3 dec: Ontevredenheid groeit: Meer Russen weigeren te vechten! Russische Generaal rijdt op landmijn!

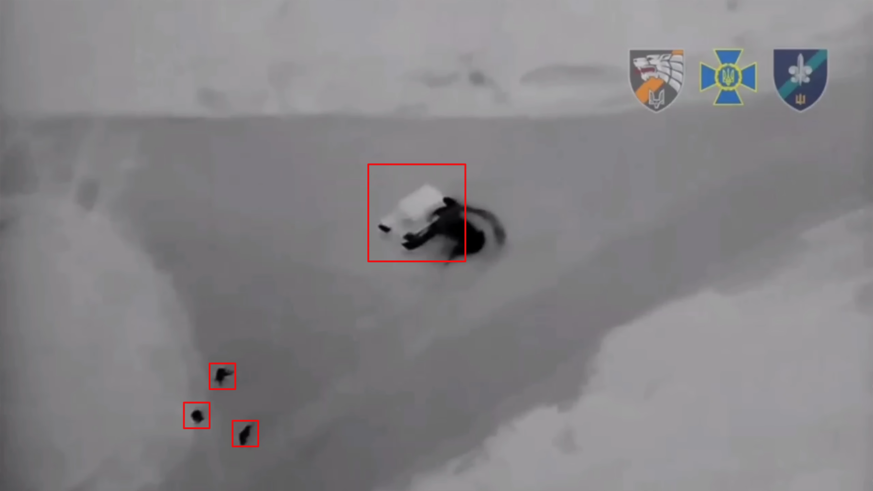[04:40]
Recent vrijgegeven beeldmateriaal toont hoe Oekraïnes erin slaagden weer
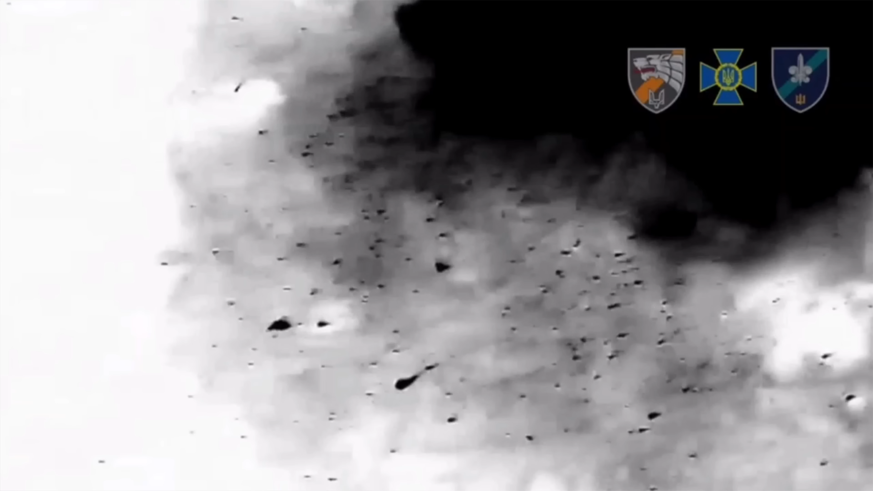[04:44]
een zwaar thermobarisch artilleriesysteem te identificeren en te vernietigen.